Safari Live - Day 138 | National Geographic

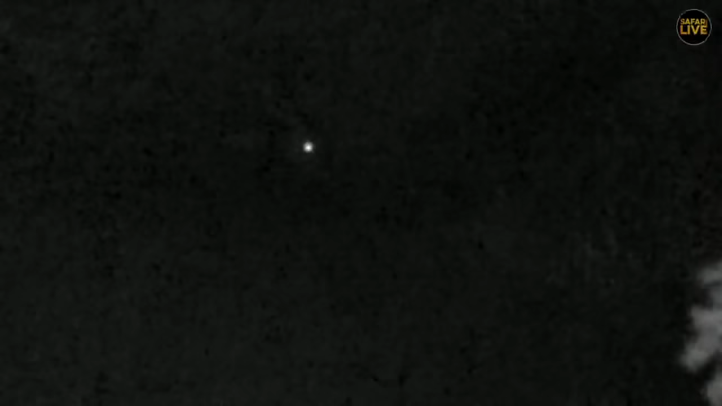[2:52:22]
Inyala. Yep. Inyala. You can just see the horns. Darn it, I thought maybe there was a leopard walking down the Mawati. Wouldn't that have been wonderful? Now, there's an interesting one from the Lorax.
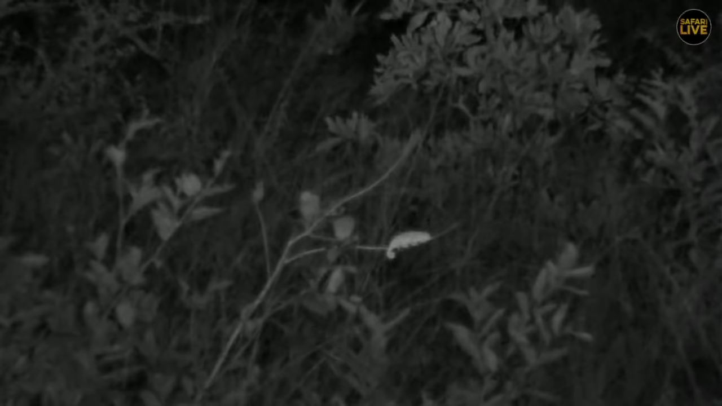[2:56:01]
And I guess as the winter continues, so they will retreat further and further into the middle of the bushes, where they will aestivate and wait for warmer times. You do still see them in winter, but not obviously as commonly as you do in summer. Somebody told me once that the chameleons hanging out on the edges of the branches of the females and the males hang out in the middle. They couldn't tell me why that was the case, and so I dismissed it with the contempt I believe it deserves. Anyway, there we go. Nice little flap-necked chameleon. That one's about 3 inches long. Very good.
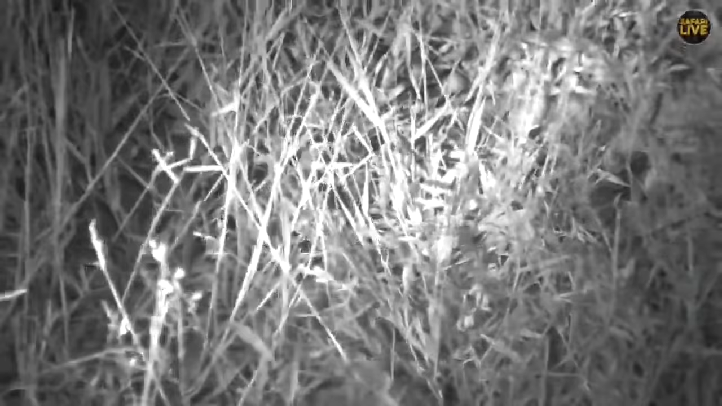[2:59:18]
Oh, there he goes, there he goes. Well, we don't, oh, he's behind the pole to Murphy's Law. He's trying to sneak away from us, a tiny little shrew. He's going to pop out there in that little, there. Is it a shrew? I can't see. No, it's not a shrew. It is a little gerbil. It's just a juvenile gerbil. Oh, there we go. That's 11, a number 11.